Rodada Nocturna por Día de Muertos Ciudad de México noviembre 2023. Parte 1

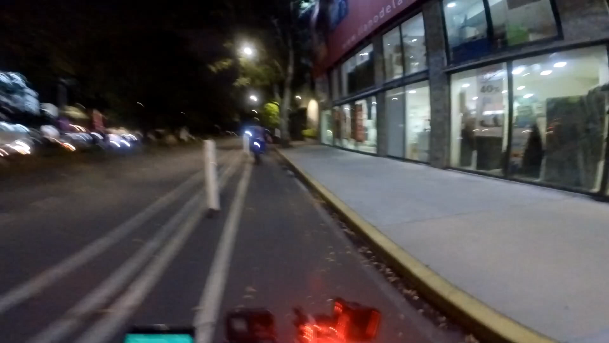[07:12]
Ya traigo mi mascarita, mi máscara de cartonería.
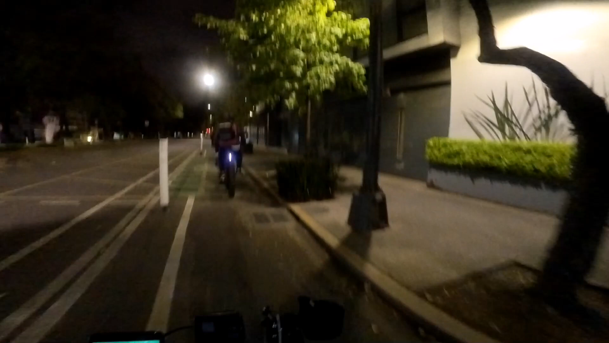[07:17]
Venimos aquí en la ciclopista, aquí atrás de los compas. Igual vienen aquí bien entretenidos, ¿no?
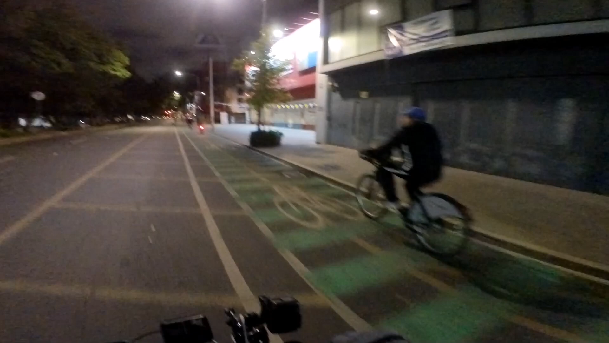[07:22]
Andando en bicicleta, todo chido.
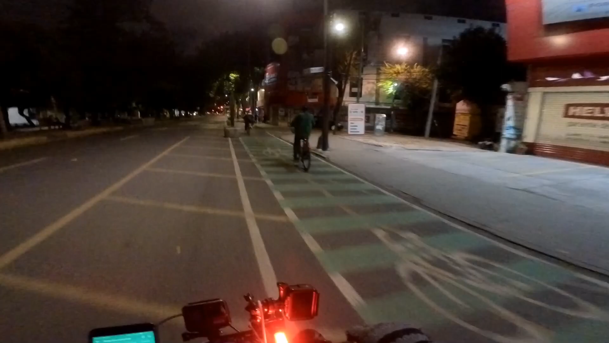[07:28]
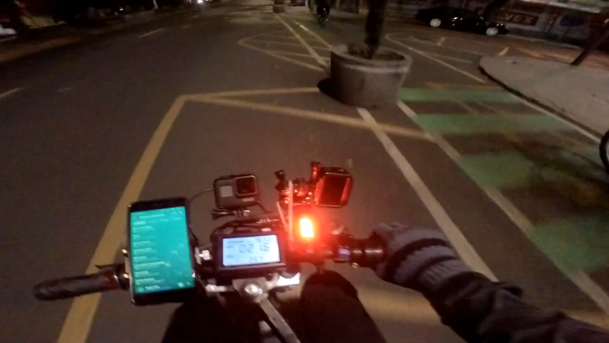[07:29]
Ya de este lado traemos lámpara, traemos las cámaras con las que vamos a grabar el vlog de Emar Custom Garage. Chéquense ahí mi otro canal. Pero bueno, por vía de mientras, aquí vamos a estar vlogueando un ratito
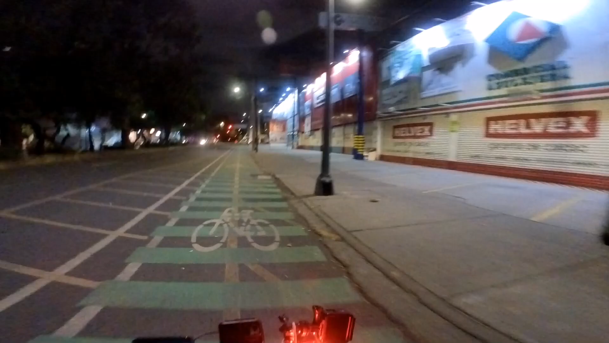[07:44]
hasta allá, hasta donde es la rodada, ¿no? Empezó a las 7 de la noche y termina a las 11.
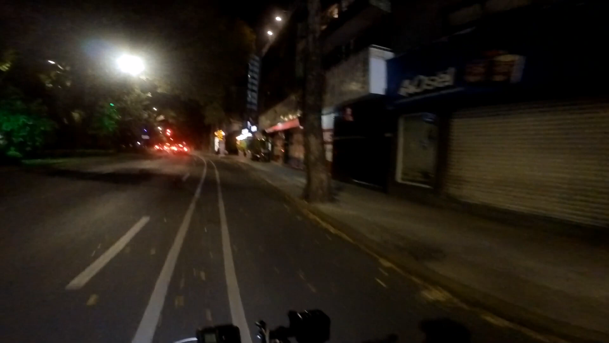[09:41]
Y ellos disfrazados de calaveritas, ¿no? Qué chingón, la verdad.
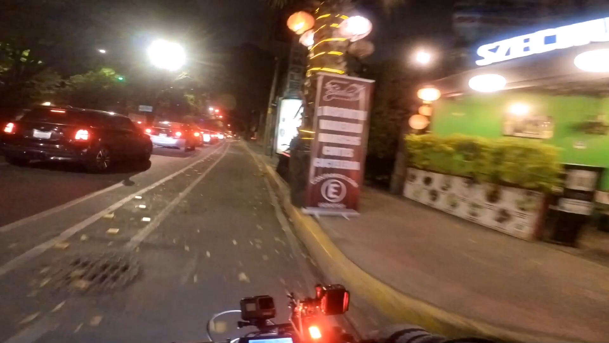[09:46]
Me gusta mucho. Ahí van otros en sus bicicletas.
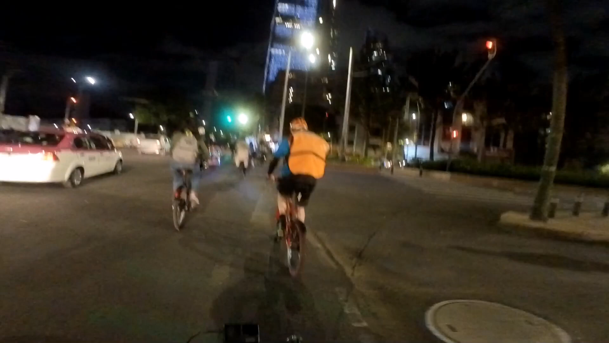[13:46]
Muchos traen a sus perros en remolques. Qué chido.
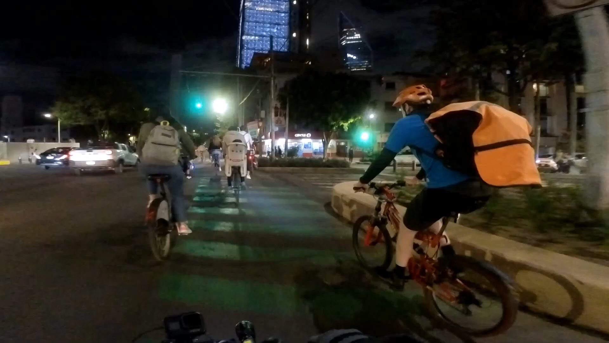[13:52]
Qué chido. Yo creo que vamos a pasar del otro lado, compas. Hasta el otro lado. Porque quiero ver si podemos subir
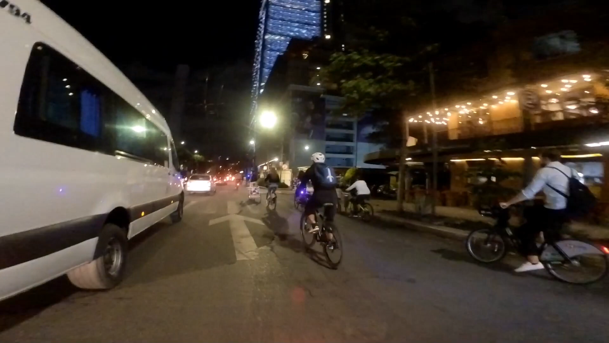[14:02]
hacia el...
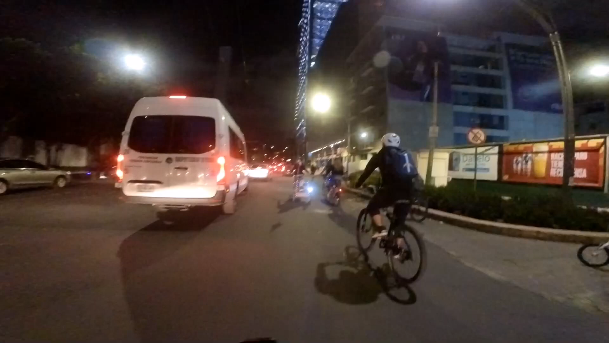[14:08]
¿Cómo se llama esta cosa? Miren el perro.
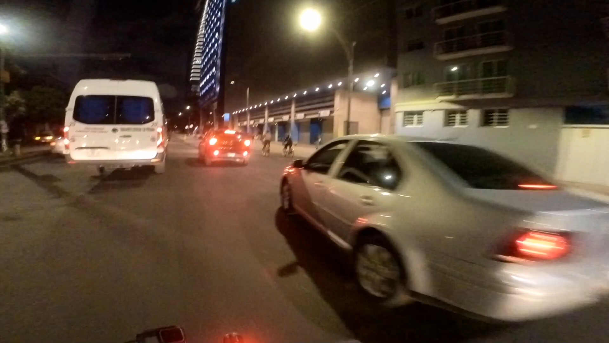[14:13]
A ver si podemos subir hacia el castillo, pero de este lado. Más aguántenme, que nada más traigo.
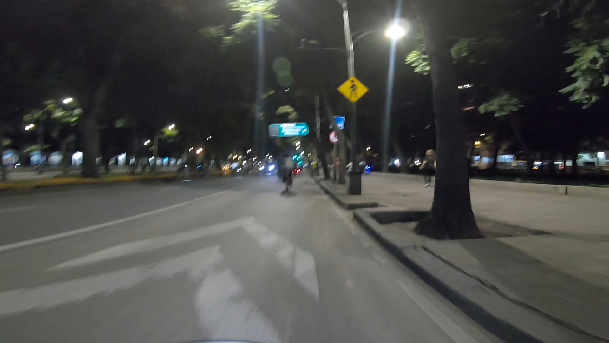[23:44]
Ya. Está chido. Está chido porque le pudieron dar la vuelta por otro lado. Entraron aquí en la desviación de acá atrás.